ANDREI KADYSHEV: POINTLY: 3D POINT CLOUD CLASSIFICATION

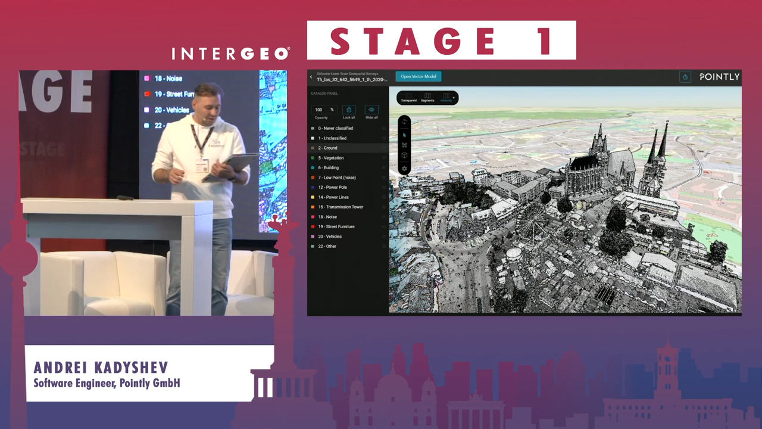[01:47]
While point clouds contains enormous amount of information, raw point cloud,
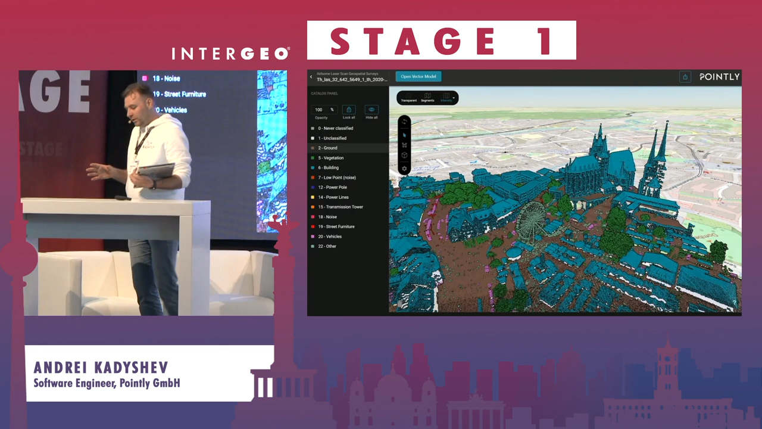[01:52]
this is still like having a book with jumbled letters.
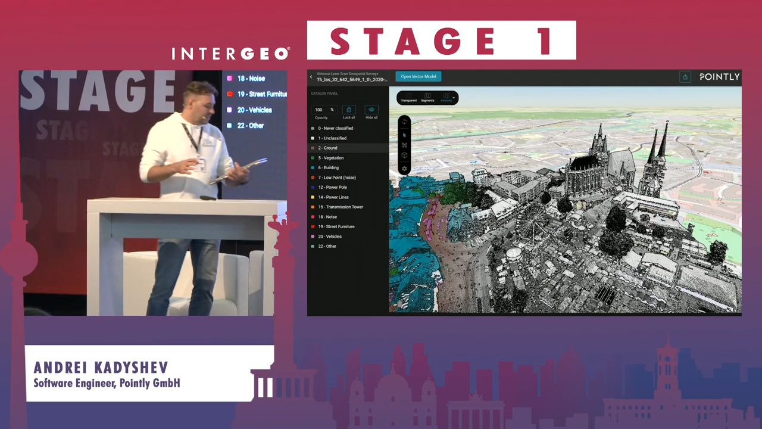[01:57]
Classification, at the same time, allows you to organize all this data,
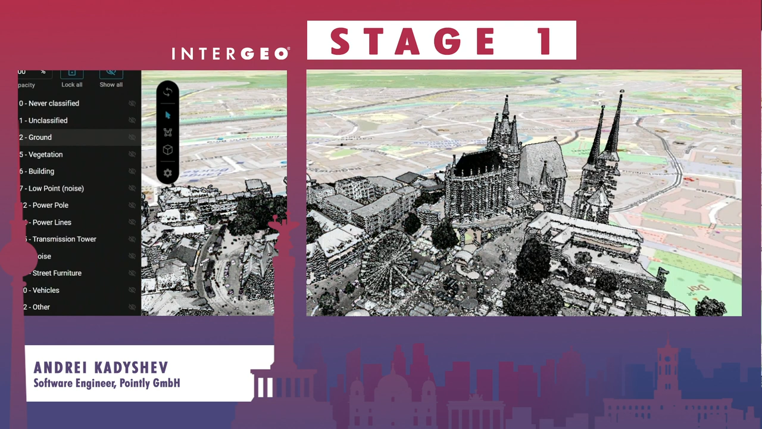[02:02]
making interpretation of this data and further analysis much easier.
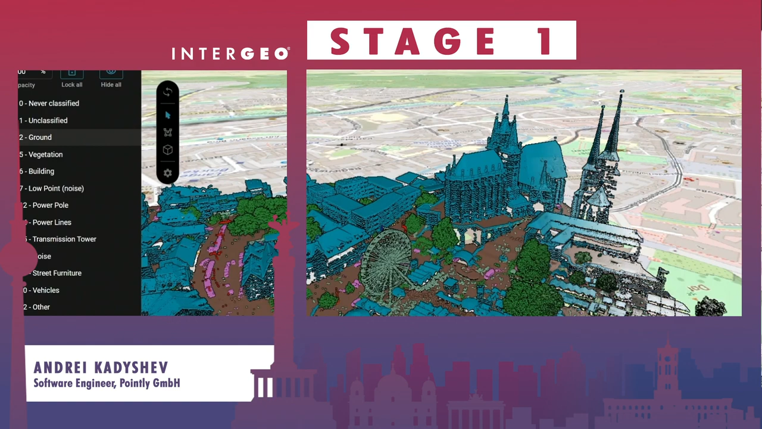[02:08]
For classification, our platform suggests currently four standard classifiers, which are purposed for different types of surveys. You may use this for extraction objects in different landscapes.
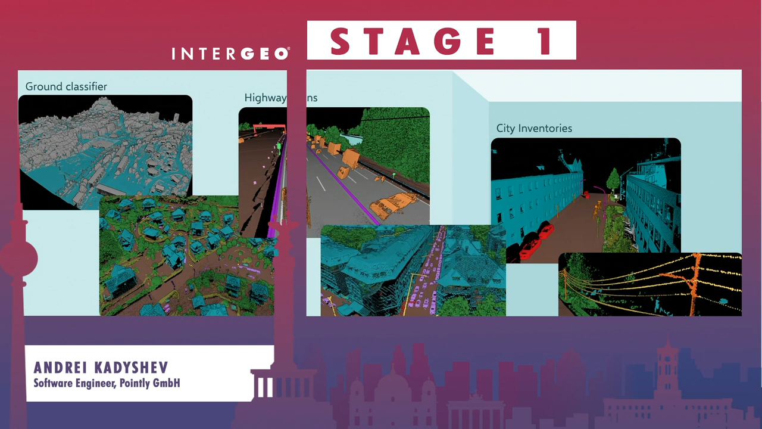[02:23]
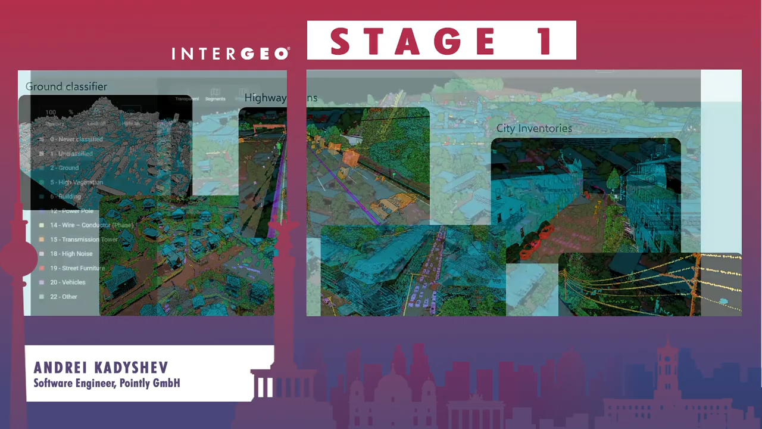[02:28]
For example, the most general solution is a standard classifier for airborne laser scans.
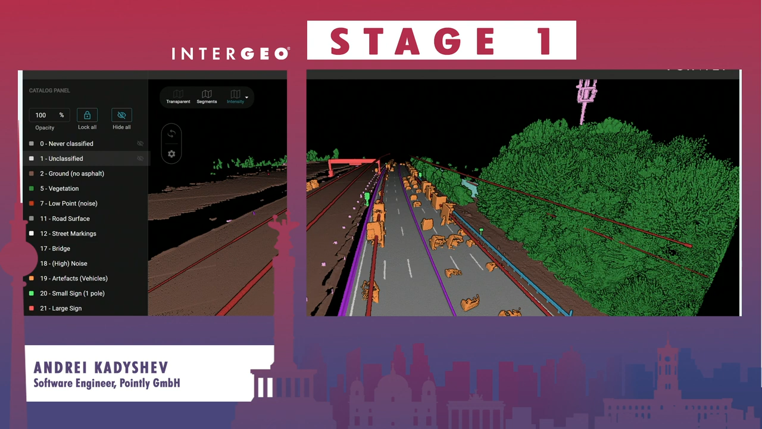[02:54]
This classifier is able to extract objects that is really one for highways. It may be fences,
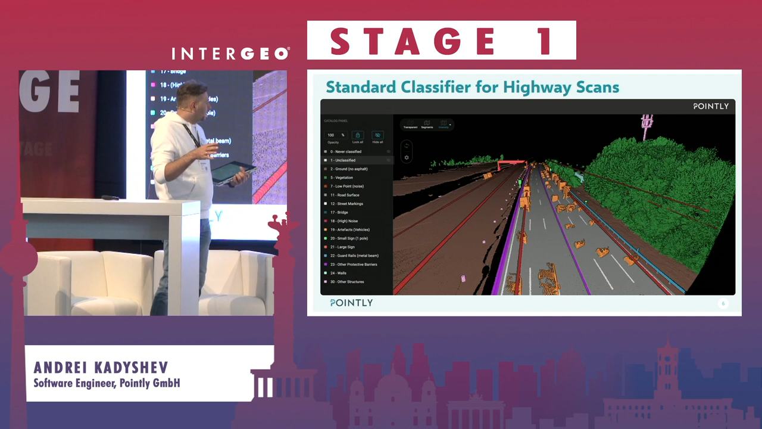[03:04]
objects of road infrastructure around the highway, road signs, and so on.
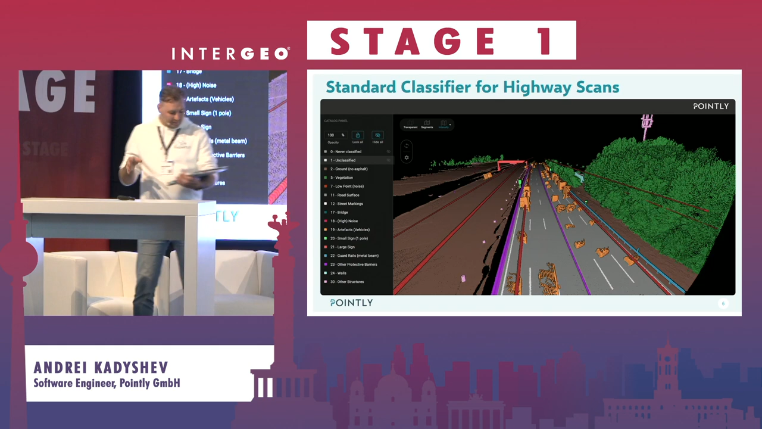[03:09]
Apart from the four classifiers that are already available for using at our platform, our team currently working on the two more new solutions that are also very general, but will be very useful. These solutions will be delivered in the first quarter on the 2024, and one of them is for extraction of objects of road and street infrastructure,
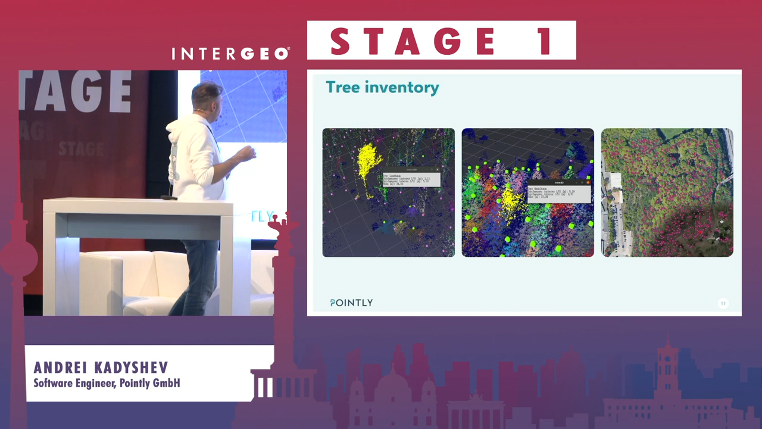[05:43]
The next example shows you how AI can be used for extraction of features from the point clouds. At this model that we implemented for performing of tree inventories, we performed instant segmentation of the forest and extracted features from each segment. As you may see on the screen, this is type of tree and other parameters. In the end, as a result, we have map layer,
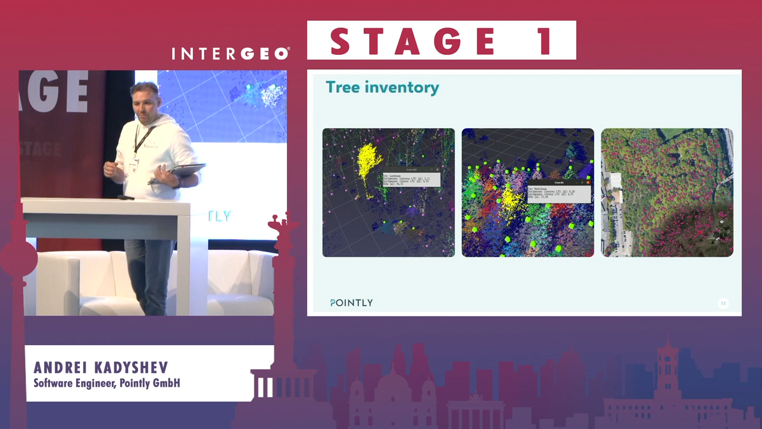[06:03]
which contains information about all the trees inside of the forest and information about them. And probably after three days at this exhibition, you already know the most challengeable thing in extraction of data in point clouds, this is vectorization. In collaboration with the Autobahn, we made a best model for extraction of road outlines.
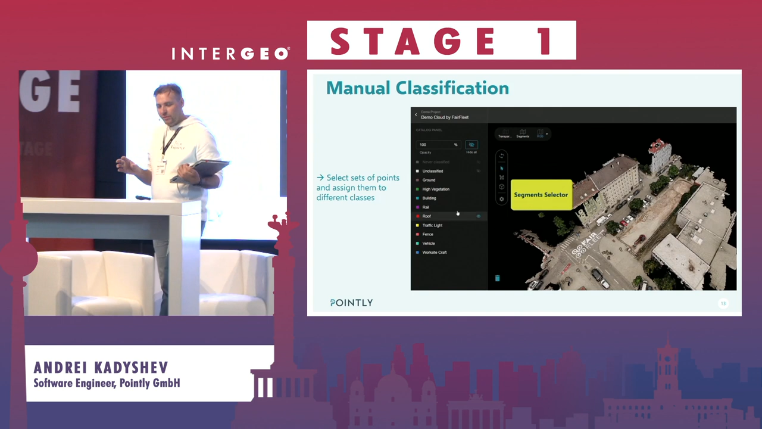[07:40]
Our platform contains some tools for performing of manual classifications.
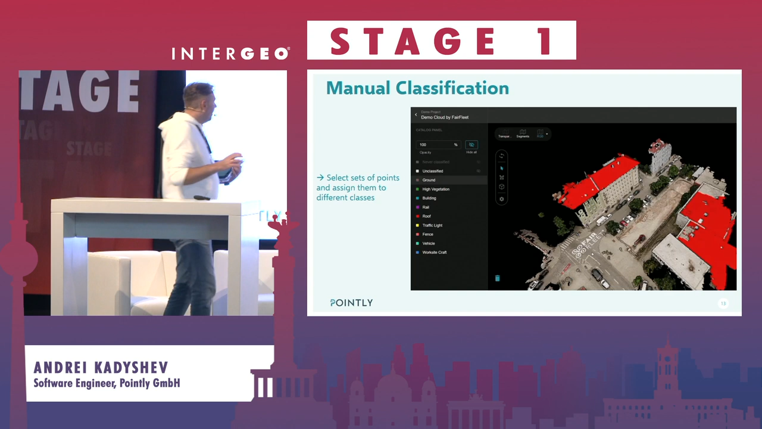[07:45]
At this demonstration, you may see a user can apply
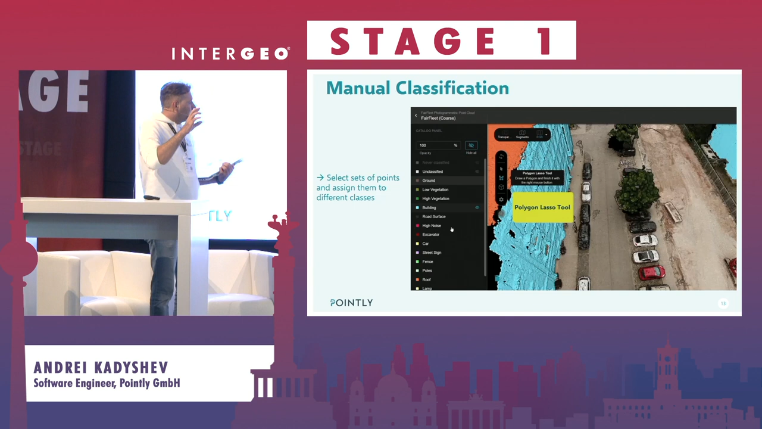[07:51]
segmentation and selection of different set of points inside of the point cloud, and then can assign these selections to different classes.
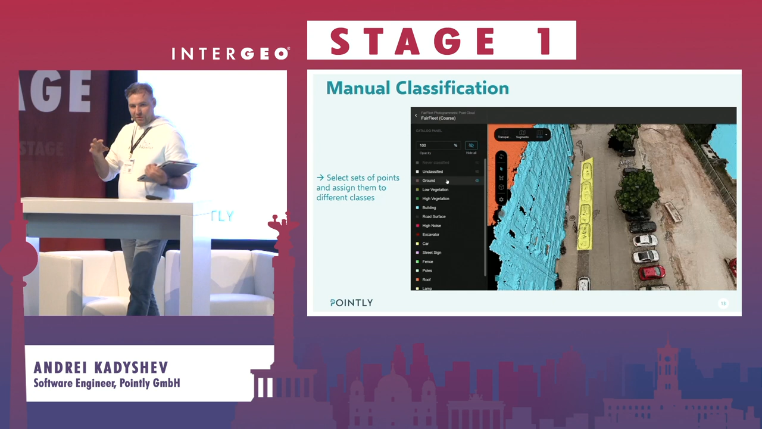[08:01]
As an outcome of this process, you have fully classified point cloud that can be used in your
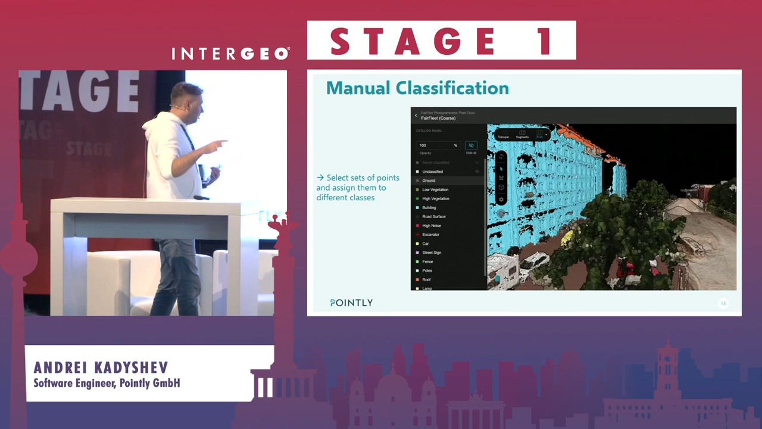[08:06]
further actions or for training of automatic models.
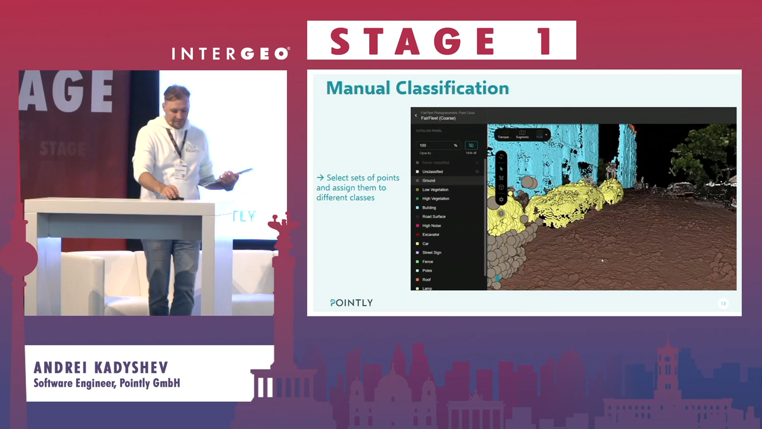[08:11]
The same is relevant for vectorization. Recently, we delivered our new features.
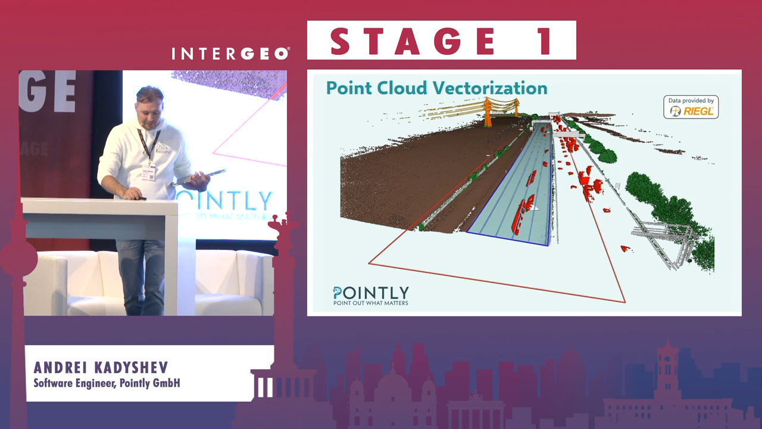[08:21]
Allows you to make vector objects around the point cloud manually.
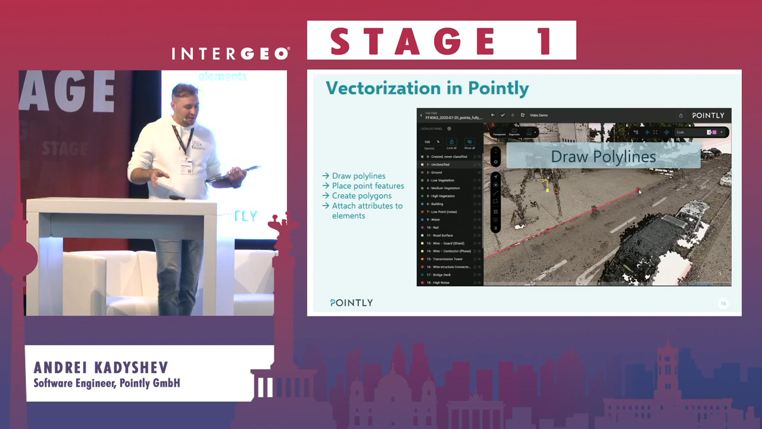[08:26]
You may draw polylines, place point features, or create pelicans.